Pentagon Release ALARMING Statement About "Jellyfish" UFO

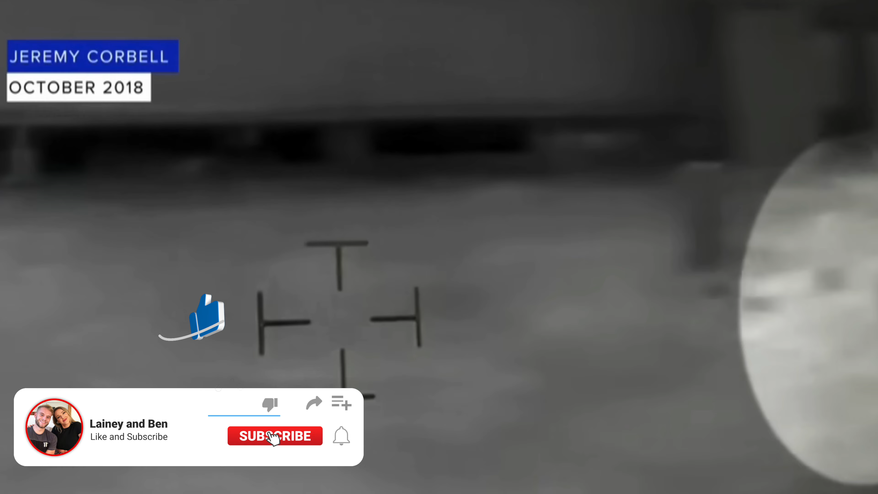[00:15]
If you haven't seen that, check out this video right here. Okay, I know, I know, I know this is a show about true crime and mystery,
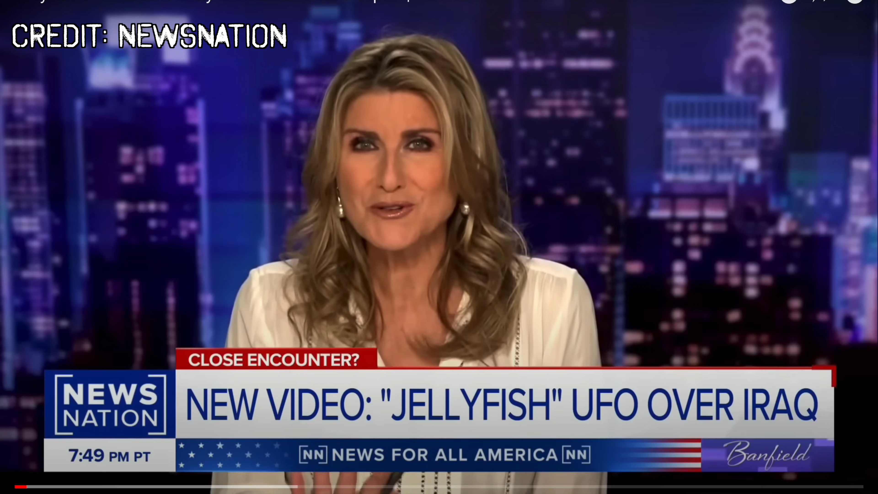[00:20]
but tonight I've got a story that's not so much true crime, but it blows the lid off mystery. A video allegedly taken at a U.S. military base in Iraq in 2018, just released by a journalist named Jeremy Corbell, who claims that it was buried by the intelligence community. Look at this.
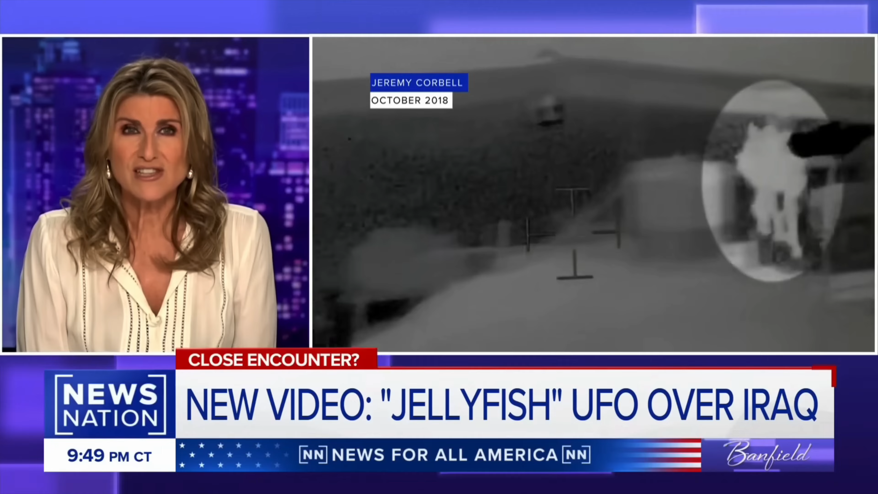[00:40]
He calls this thing, whatever craft it is, jellyfish. You can see why, because it floats with like dangling appendages. The footage was shot at night, and I'm quoting that they used thermographic forward-looking infrared imagery.
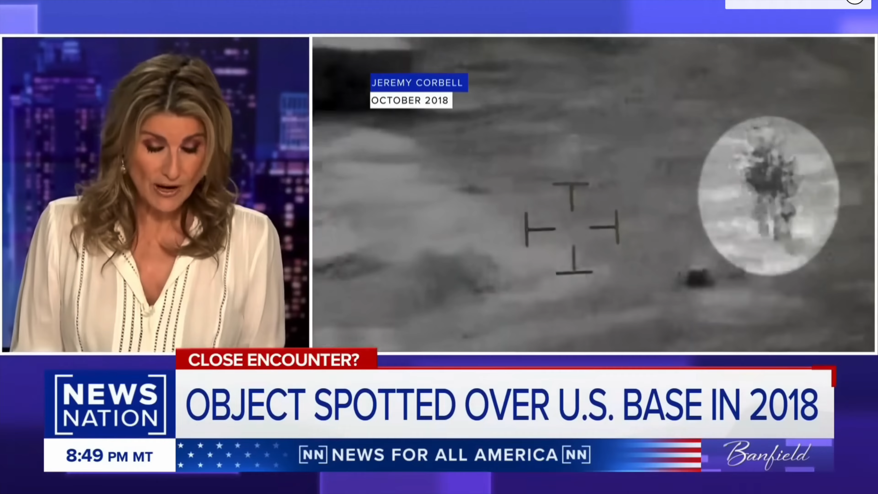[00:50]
But interestingly, the object could not be seen with regular night vision gear. And some of the troops who were at the base weren't even aware it was up there. Others were told to hunt it down.
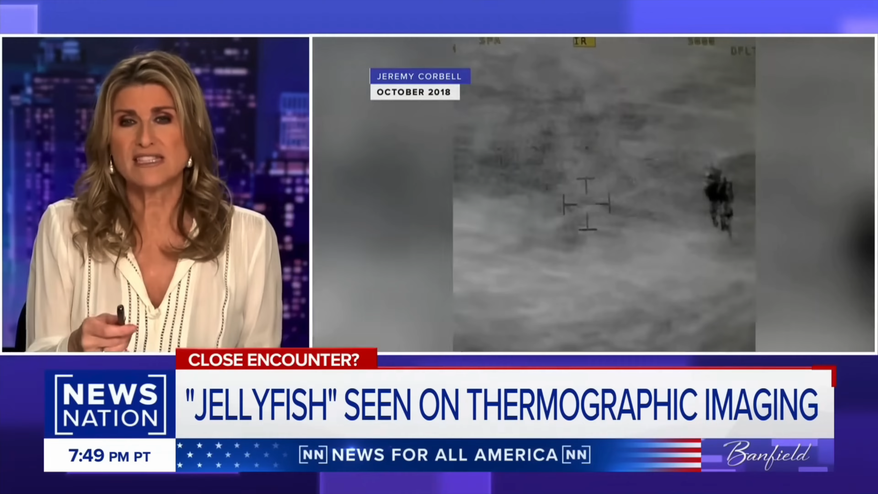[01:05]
And the coolest part of it all is that it switches colors. It goes from this dark to like almost invisible
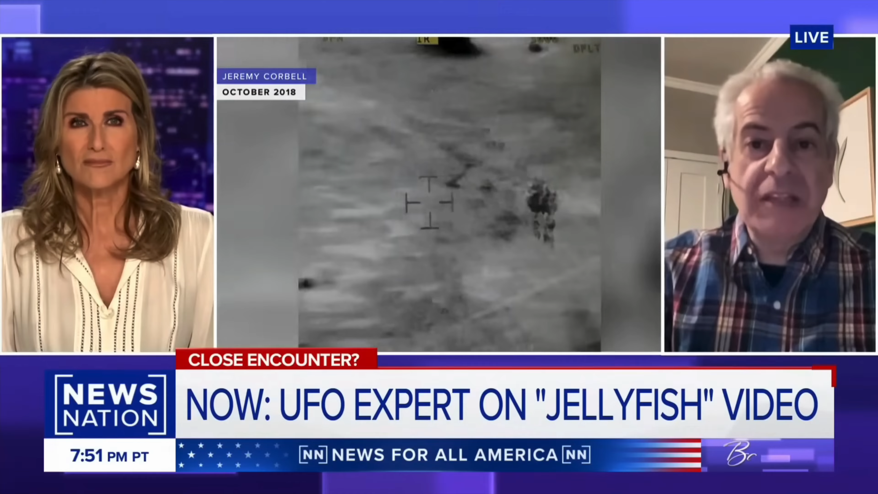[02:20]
Well, the change in color, which normally could represent a temperature change, may be an artifact of the camera and the system. We don't know yet what this is.
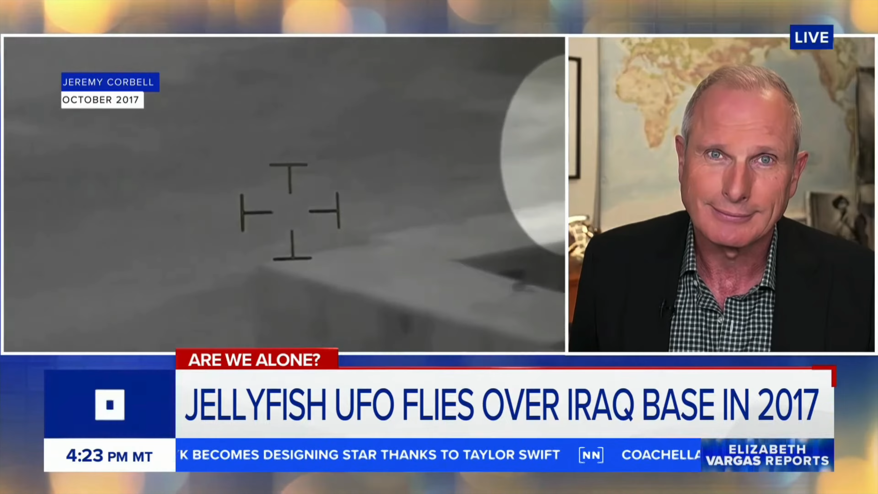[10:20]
Yeah, I'm not sure who else has a camera like that recording on a base, an American military base in Iraq, except the military.